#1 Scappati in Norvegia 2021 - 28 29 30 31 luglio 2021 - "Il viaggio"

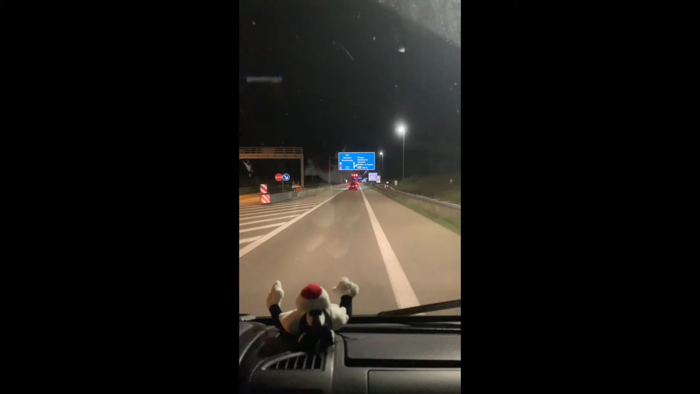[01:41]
Eh Perché da questo c'era un bel traffico Eccolo qua Il confine Adesso vediamo se ci fermano Buongiorno Buongiorno Vedi Buongiorno Buongiorno